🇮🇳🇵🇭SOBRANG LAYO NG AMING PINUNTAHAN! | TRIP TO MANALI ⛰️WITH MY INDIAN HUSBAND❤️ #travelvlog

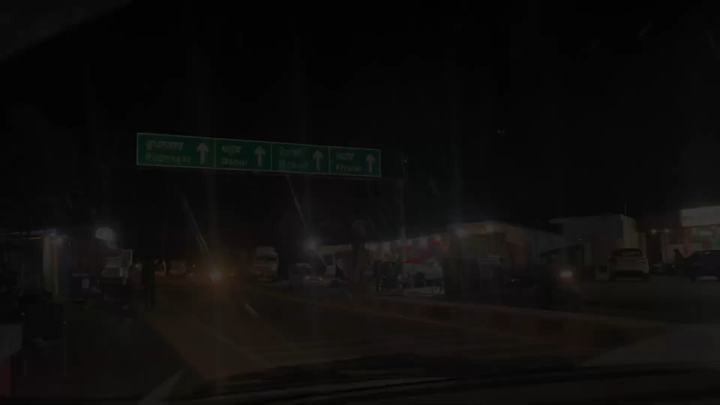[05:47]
Here you go, guys. Rupnagar, Banur, then Mohali, Karar. Yes, this is the way we are taking.